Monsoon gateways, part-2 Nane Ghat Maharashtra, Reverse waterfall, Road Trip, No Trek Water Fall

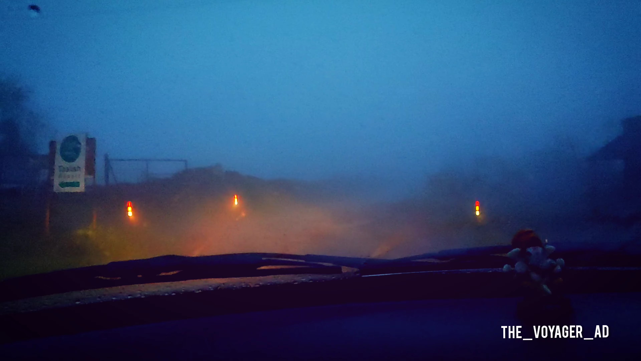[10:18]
धुंध इतना था कि गाड़ी की हेडलाइट से भी कुछ समझ में नहीं आ रहा था।